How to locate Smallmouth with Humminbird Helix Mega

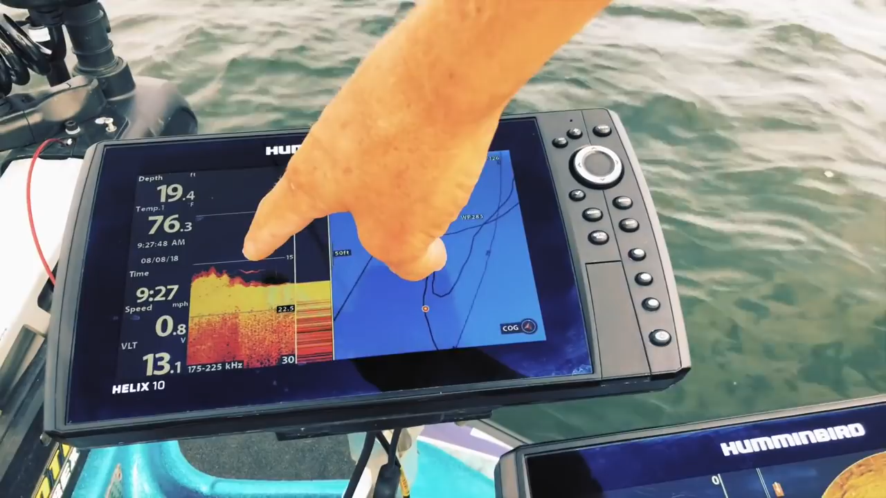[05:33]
On screen: depth 19.4 ft, water 76.3°F, speed 0.8 mph
check that out. So now I want to
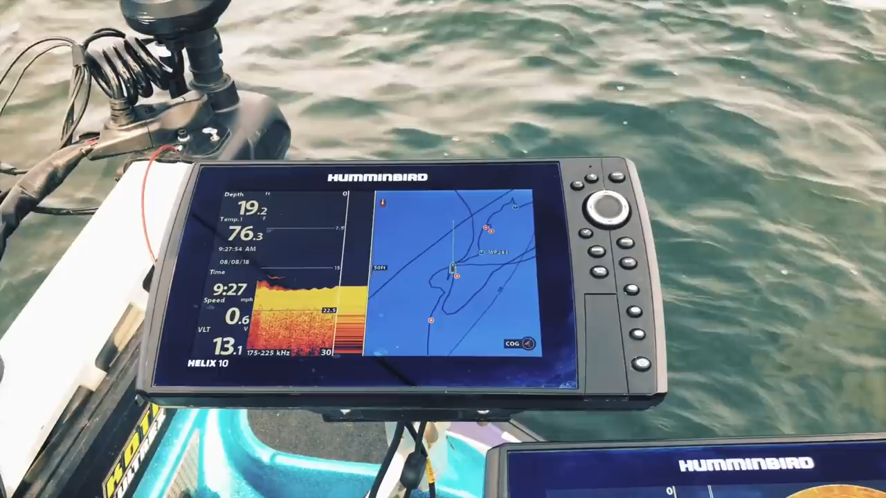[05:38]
On screen: depth 19.2 ft, water 76.3°F, speed 0.6 mph
Now I want to spot lock.
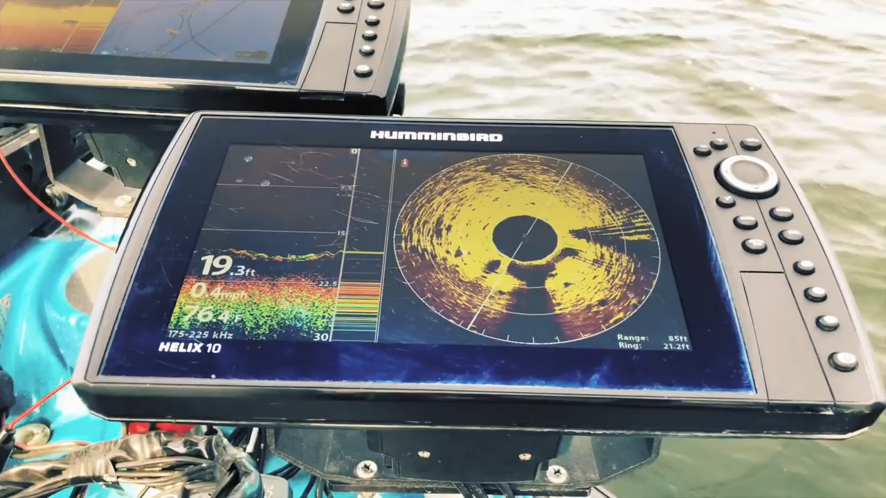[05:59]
On screen: depth 19.3 ft, speed 0.4 mph
and right then it was so accurate that I actually came right up on top of it.
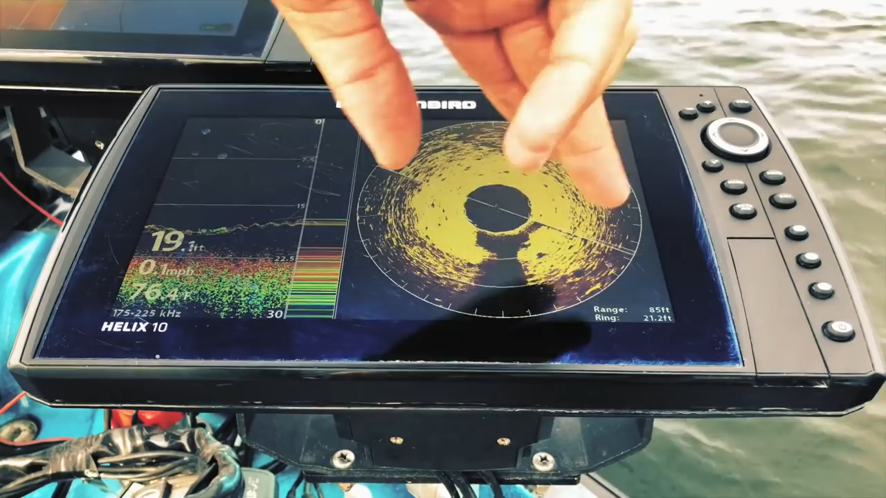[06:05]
On screen: depth 19.1 ft, speed 0.1 mph
But 360 is going to show me exactly where that boulder is. So I know, so here's the lighter boulders,
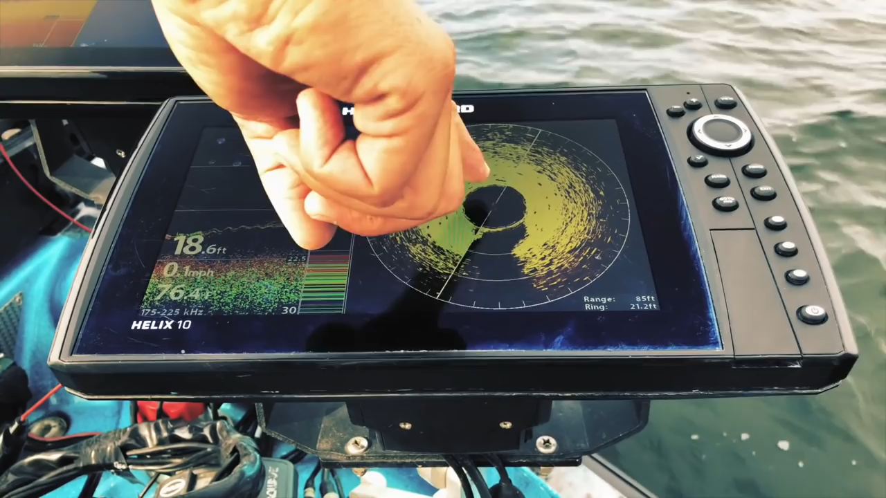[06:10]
On screen: depth 18.6 ft
this small section here is around it, and I can't see that big boulder. So I know I'm over the top of it because I can't see it.
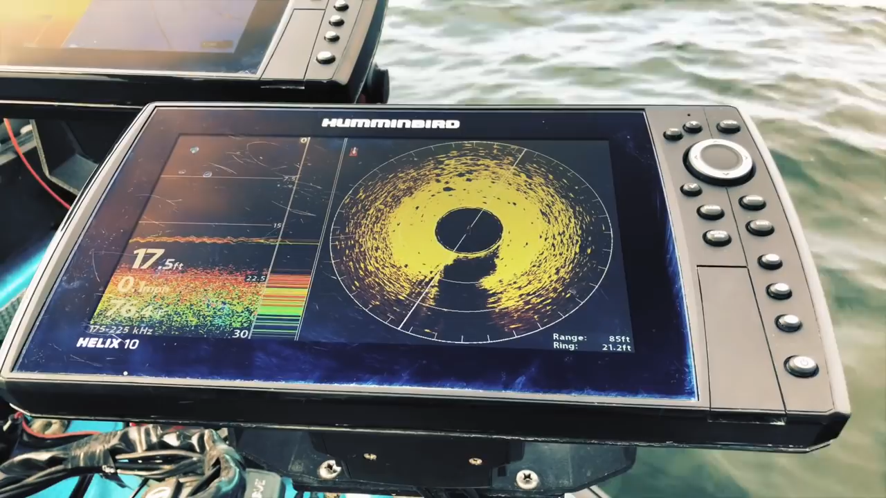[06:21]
On screen: depth 17.5 ft
So if I drift backwards a little bit now, turn this back, we'll pick up that big boulder on 360, and that's what's going to help us
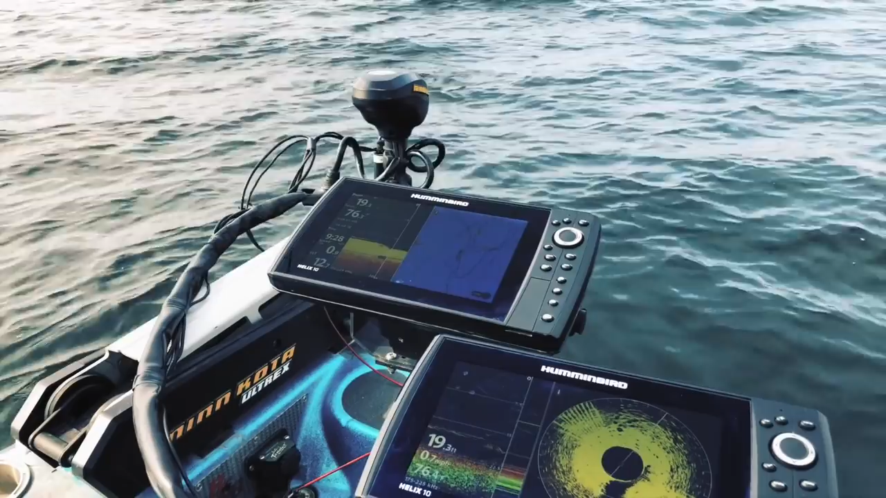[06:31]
really just locate the biggest boulder around us and make it not so much of a guess of to where that is.
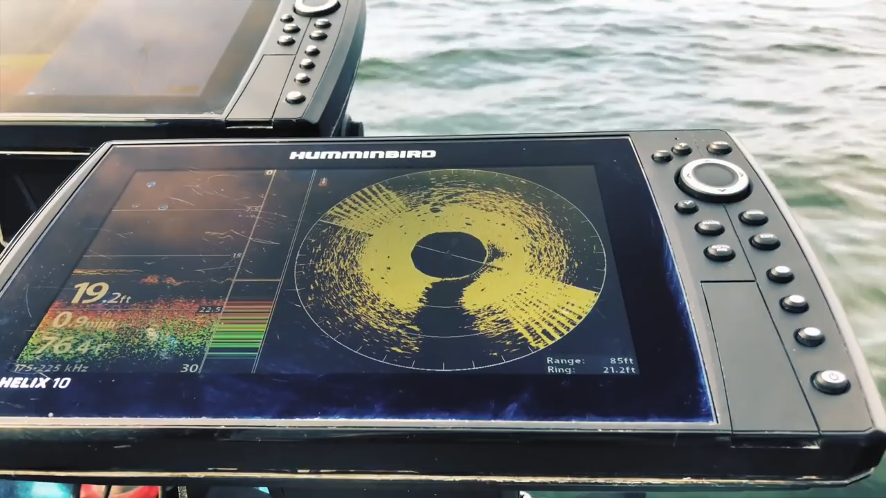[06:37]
On screen: depth 19.2 ft
You're going to be able to put it right on.
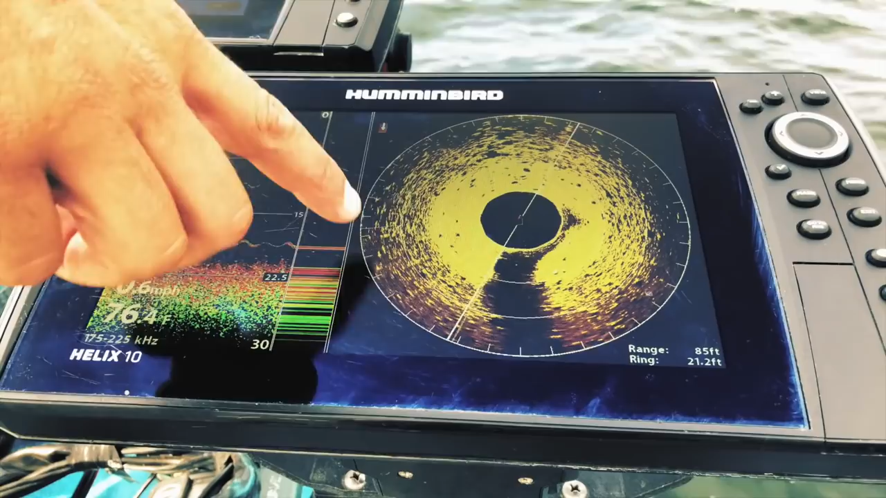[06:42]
So even with 360 here, we know it's useless casting to the left and right of the boat.
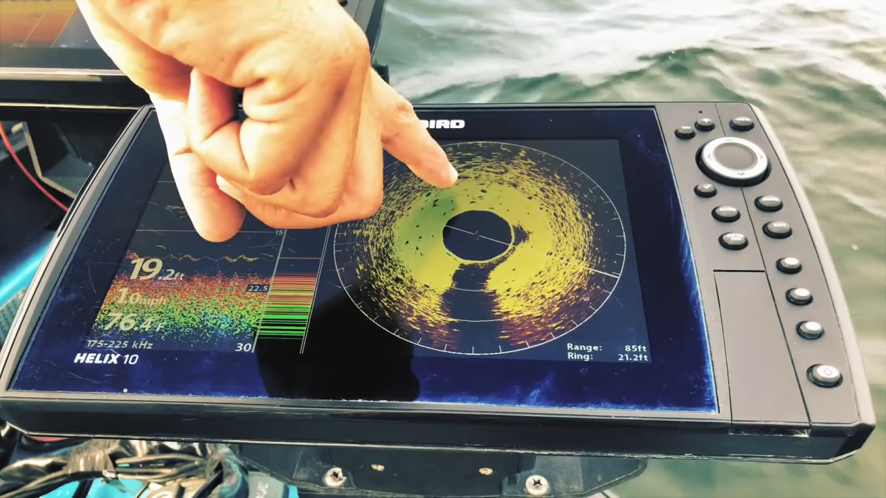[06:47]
The boulders and the rock are up here. It's super accurate.
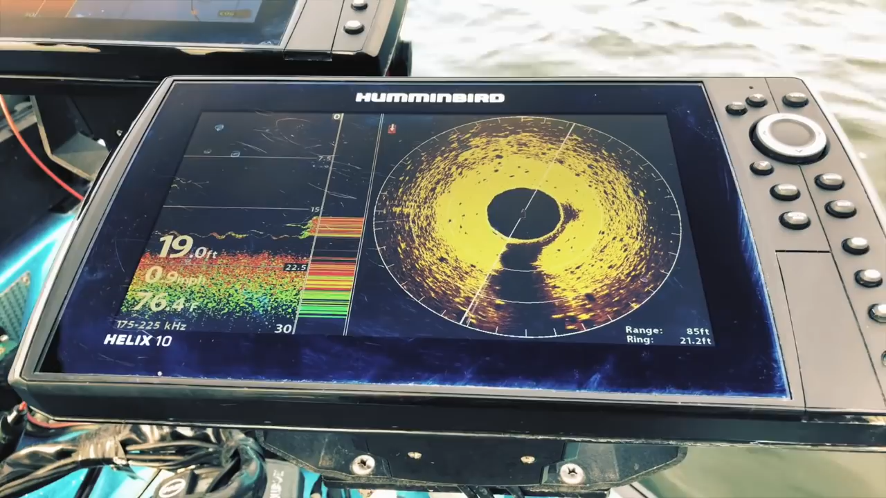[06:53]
On screen: depth 19.0 ft, water 76.4°F
Now I'm going to have straight DI, and I'm going to have straight sonar here. One of them is going to be at the back of the boat. This one's going to be from the back transducer, and this one's straight underneath the old tracks.
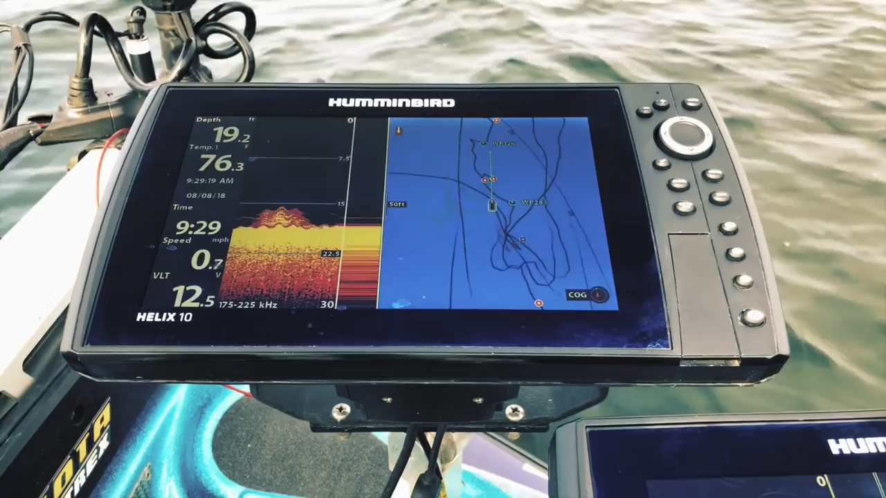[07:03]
On screen: speed 0.7 mph
So now, I'm going to keep an eye on that on the one at the front, so I can see if a fish comes up.
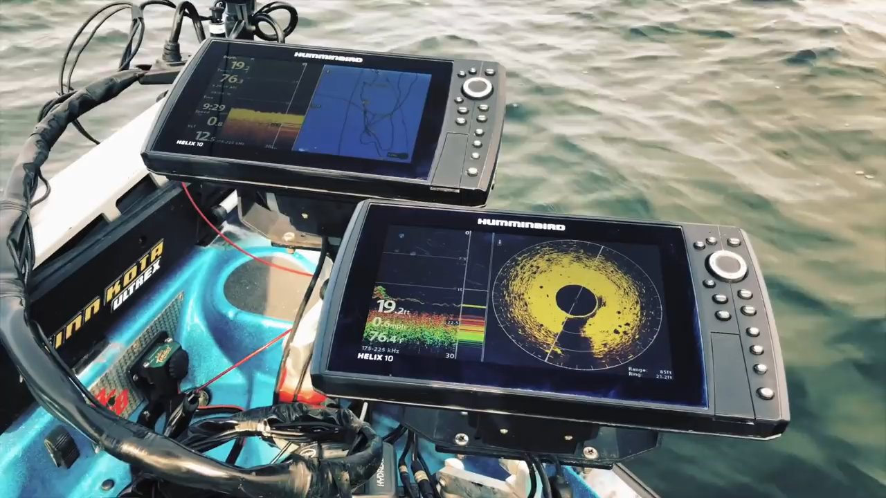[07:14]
I've got three nice boulders here.
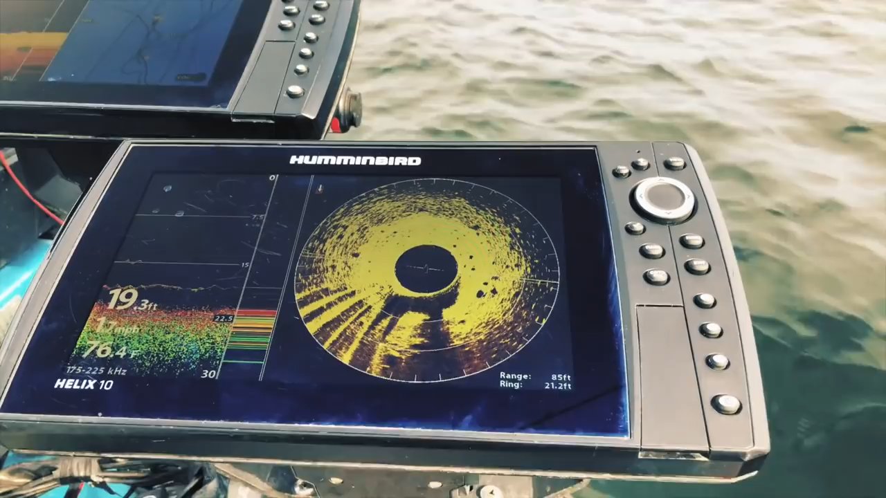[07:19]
On screen: depth 19.3 ft
So I'm going to head out to my right. Got good boulders.
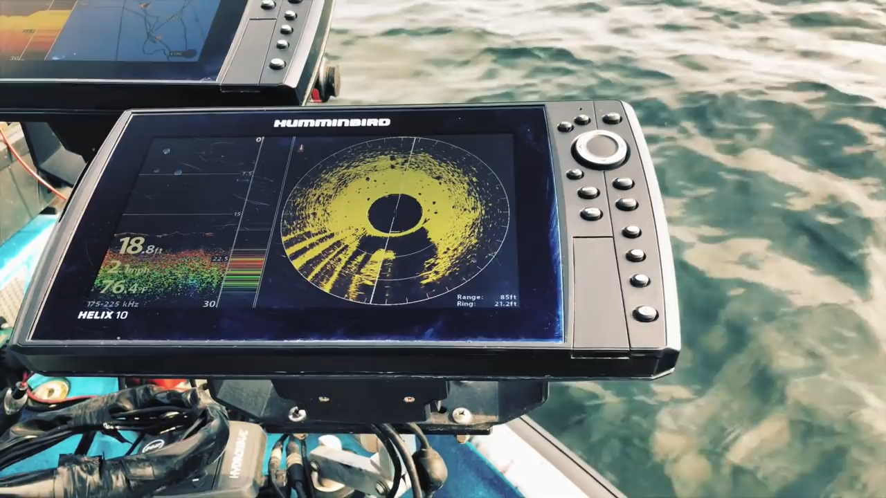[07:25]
So here we go. So now boulders come up here, and there's a small fish hugging the bottom there, but not too much bait and not too much fish on it.
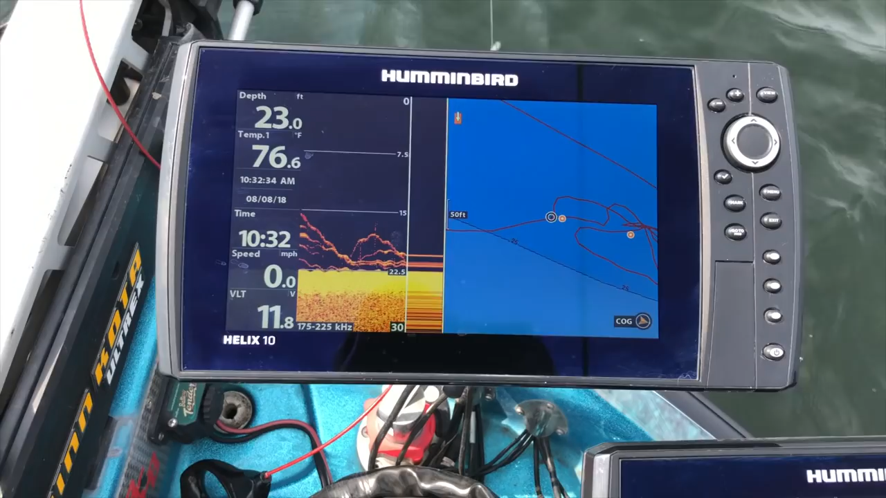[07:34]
On screen: depth 23.0 ft, water 76.6°F, speed 0.0 mph
So I'm not going to worry about that.
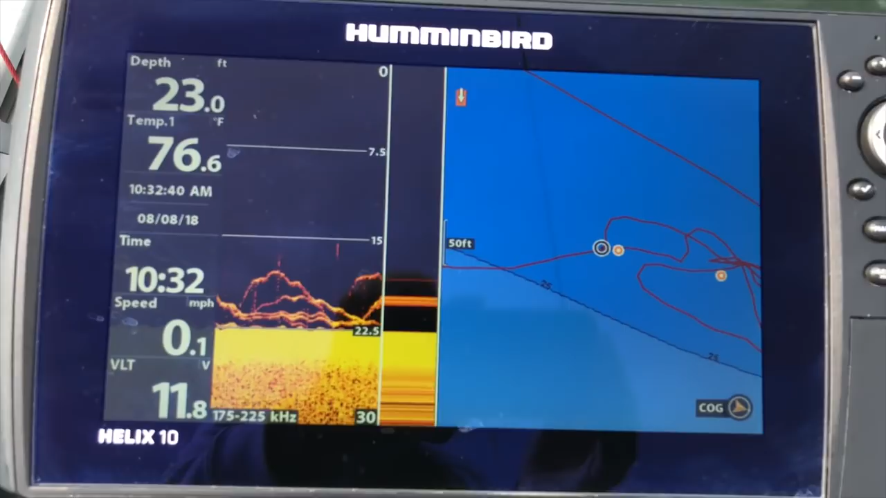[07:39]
On screen: depth 23.0 ft, water 76.6°F, speed 0.1 mph
I'm going to move forward up to here now, straight in front of the boat. I've got 85 feet around, and I've got this set of boulders coming in here that I'm going to want to check out, these rocks here.
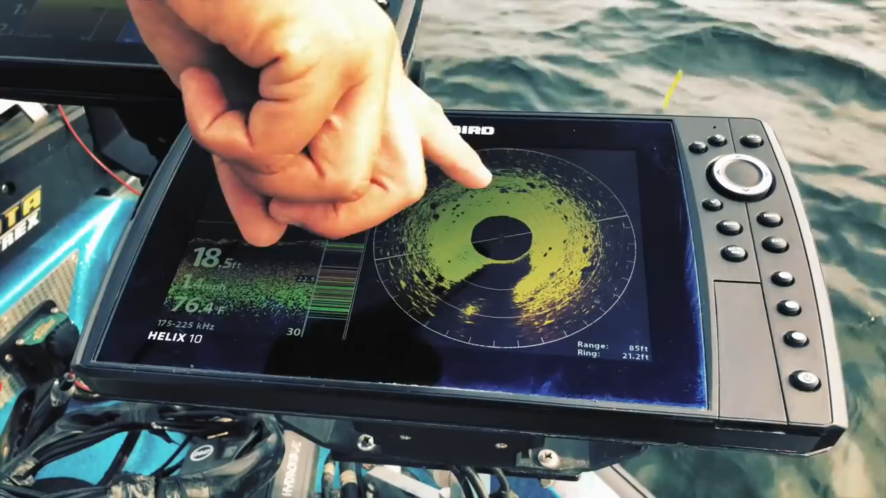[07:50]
On screen: depth 18.5 ft, water 76.4°F
So I'm going to move towards them.